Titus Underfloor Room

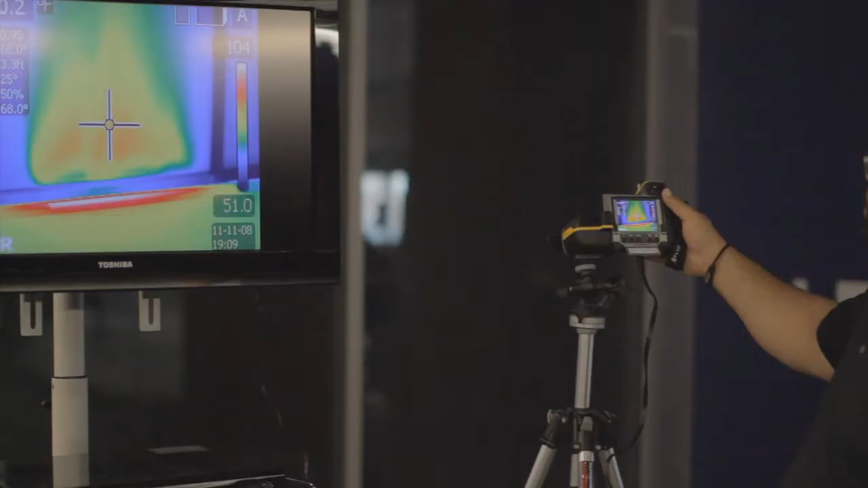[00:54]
Through the use of thermal imaging, we can visually observe temperature differences,